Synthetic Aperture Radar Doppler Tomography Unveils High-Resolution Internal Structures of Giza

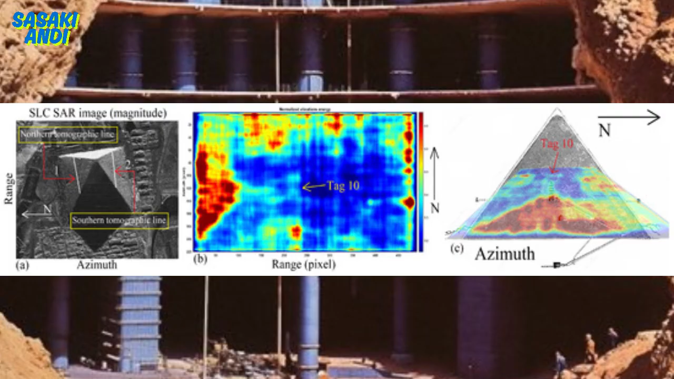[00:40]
really fascinating scientific papers they're using some cutting-edge tech to peer inside the great pyramid yeah it's called synthetic aperture
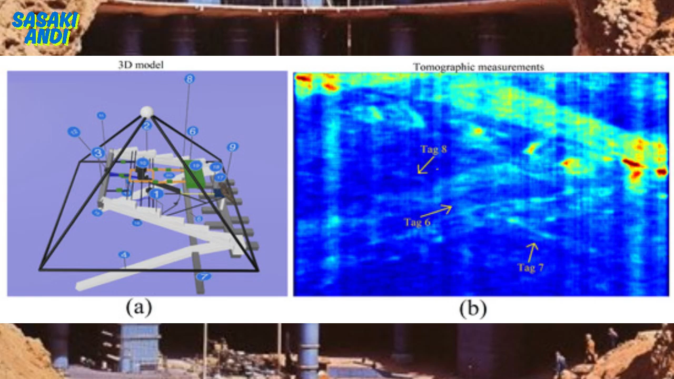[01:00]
know drill any holes or disturb anything yeah and the papers themselves have some uh kind of similar titles one is synthetic aperture radar doppler tomography unveils high resolution internal structures of the great pyramid of giza and the other one is synthetic aperture radar doppler tomography reveals